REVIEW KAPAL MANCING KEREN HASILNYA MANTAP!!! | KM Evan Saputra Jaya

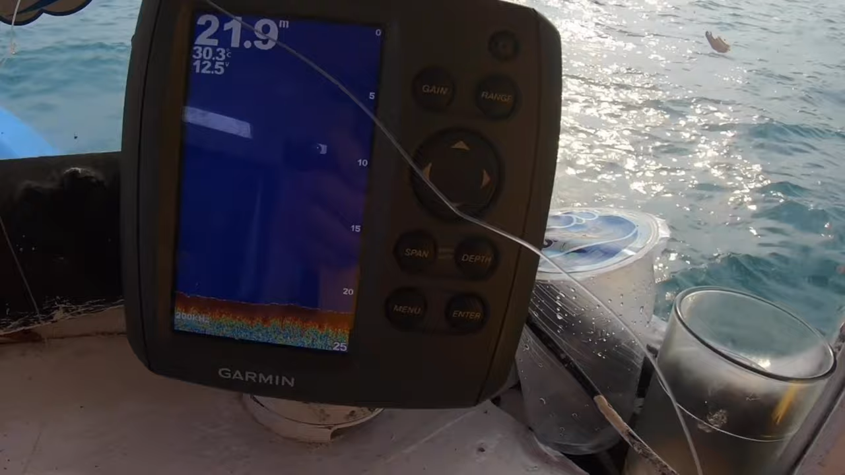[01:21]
On screen: depth 21.9 m, water 30.3°C
Buat cari ikan ya, berarti ya kita bisa kelihatan ya. Buat tempatin lokasi. Tempatin lokasi.
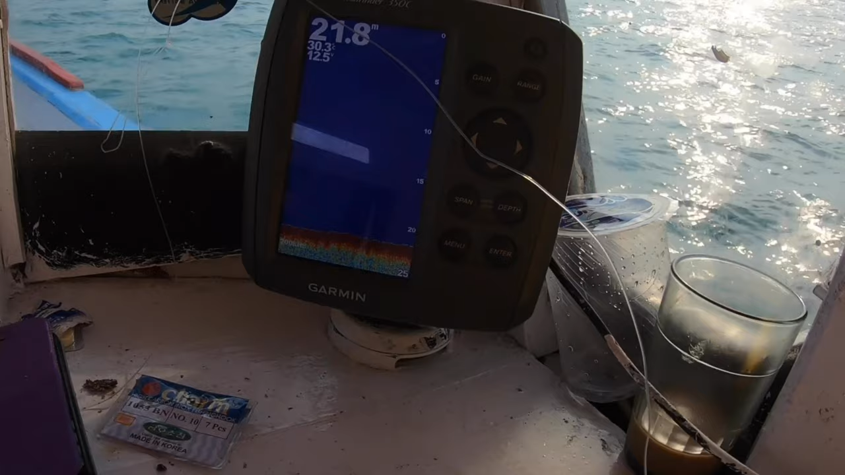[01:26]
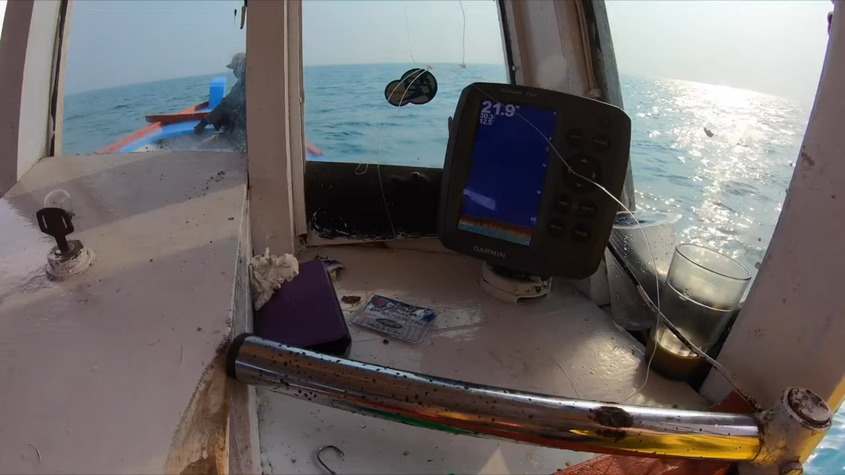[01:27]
Ah, ikannya tuh.
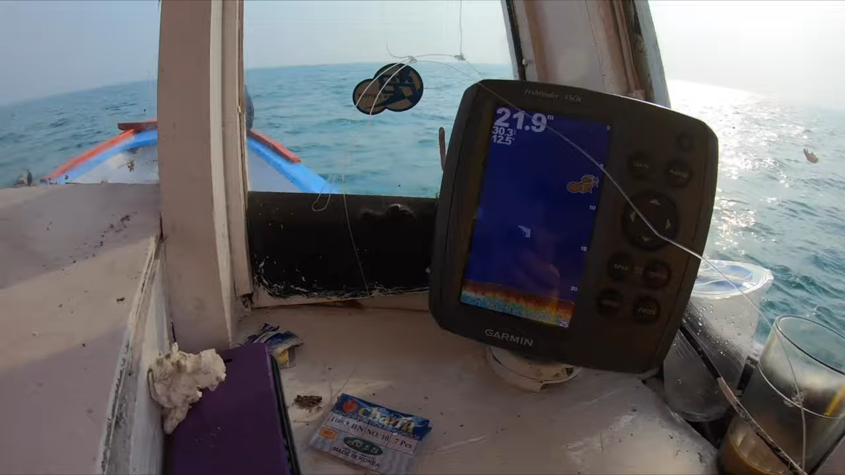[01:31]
Oh, kelihatan tuh ikannya tuh. Gambar ikannya kelihatan nggak ya? Wah tuh.
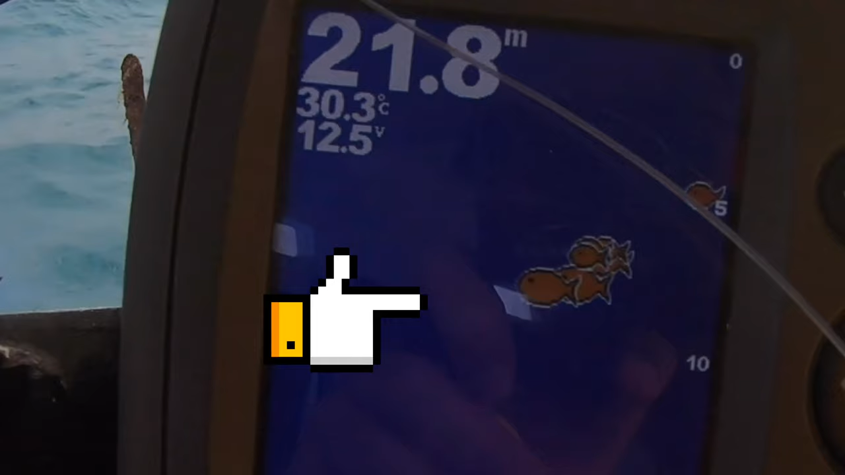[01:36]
On screen: depth 21.8 m, water 30.3°C
Wah, kita boleh pakai umpan apa tuh, Cap, kalau di atas tuh, Cap? Trolling.
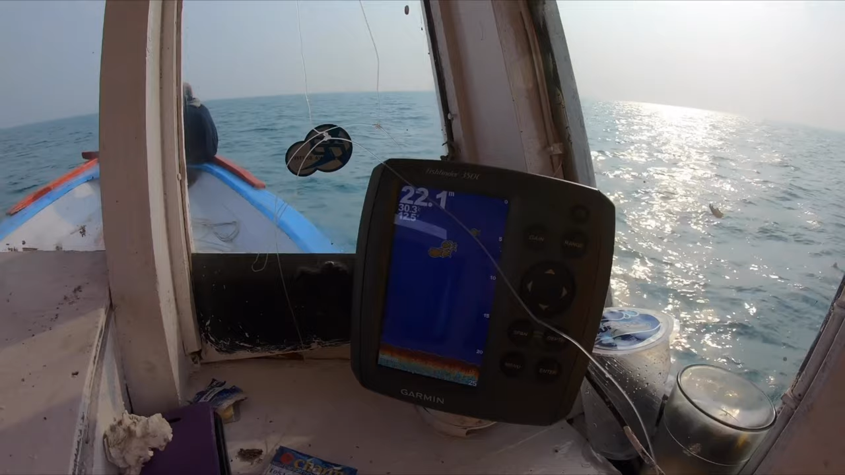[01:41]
Boleh coba tuh ya. Ikannya kelihatan tuh ya.